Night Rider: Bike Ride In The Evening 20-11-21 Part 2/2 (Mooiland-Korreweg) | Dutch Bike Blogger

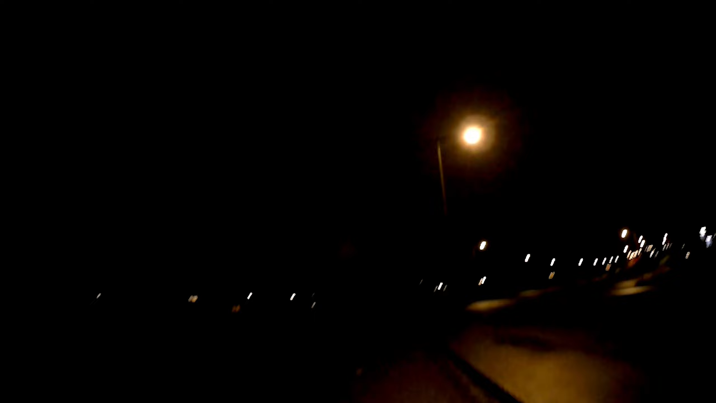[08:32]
On the bridge and not downhill, so effectively don't have to pedal.
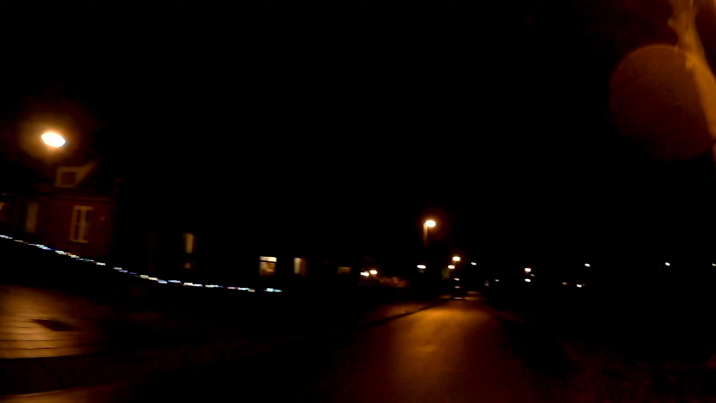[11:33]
Not that many, but Christmas lights there are. Oh, also here, some ornaments. Nice, people decorating outside. A little early in the year. It's okay. Let's have a look, let's go straight.